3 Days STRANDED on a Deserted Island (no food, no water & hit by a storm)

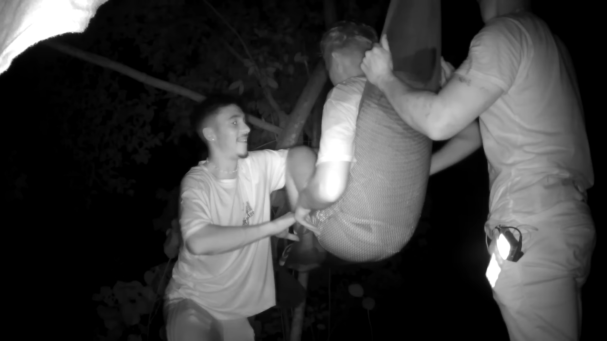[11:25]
While we put our young child to bed, some harsh realities start to set in.
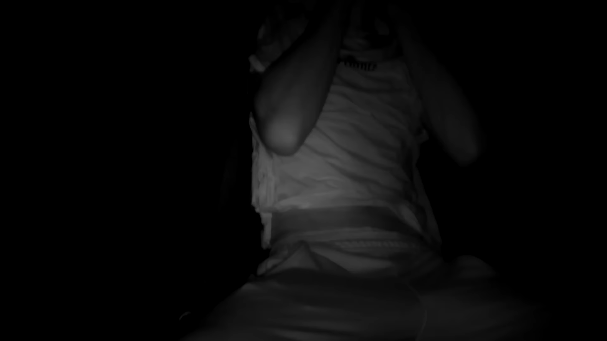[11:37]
We're so exposed, mate. So exposed, mate. Nothing stopping anything.
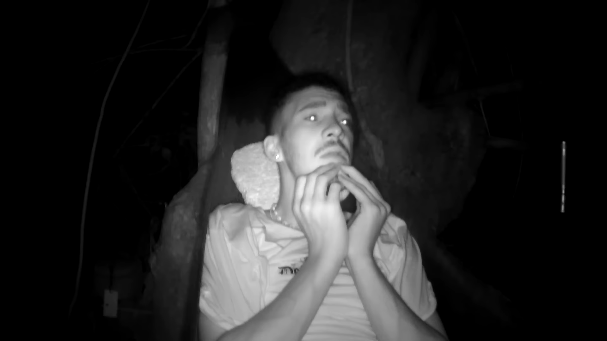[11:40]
But realistically, what could be out there?